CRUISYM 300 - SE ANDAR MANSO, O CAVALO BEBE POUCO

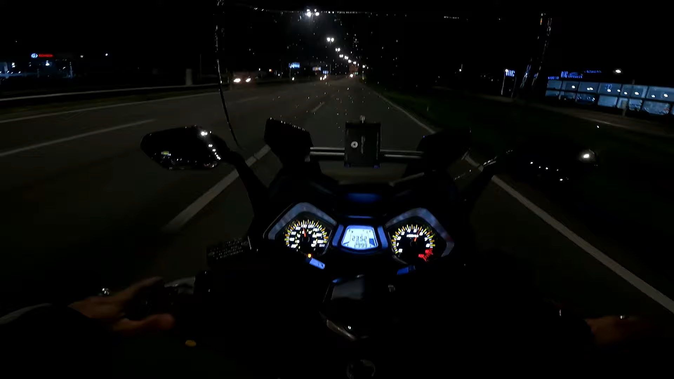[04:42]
ou seja, tem acho que mais um litro aí. A hora que apagar ali o último risquinho, e eu acho que vai ser em breve, no máximo aí uns 5 km vai apagar, aí eu tô à própria sorte. Depois que apagou o último risquinho, O outro teste que eu fiz rodou bem pouquinho. Só que eu tenho que chegar em casa. Tem ainda mais 15 km mais ou menos até chegar em casa. Eu tô bem levezinho porque essa gasolina tem que chegar em casa.